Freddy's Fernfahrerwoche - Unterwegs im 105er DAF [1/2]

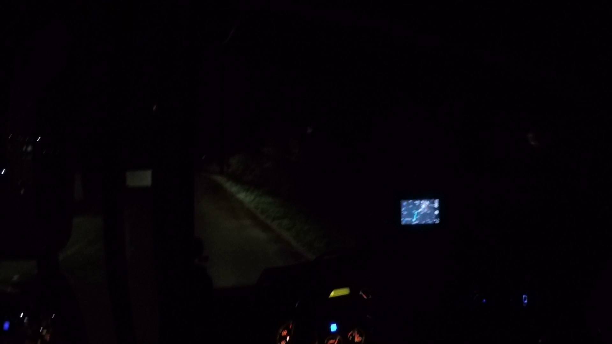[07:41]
Ich habe hier wieder super Ausstattung, Leder, Lenkrad, Nightlock, eigentlich alles, was man sich wünscht, außer Ledersitze, aber ich meine, da kann man auch ohne leben. Ich kann nur schauen, hat der hier eigentlich auch einen Knopf wegen dem.
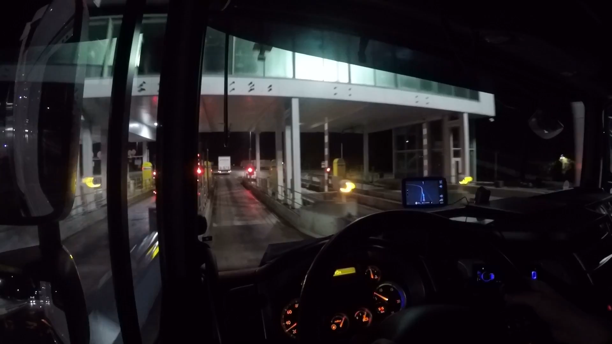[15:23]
Ein bisschen breiter. Die sind irgendwie immer etwas langsamer bei den Ausfahrten, die Mautstation. Muss man also langsamer reinfahren.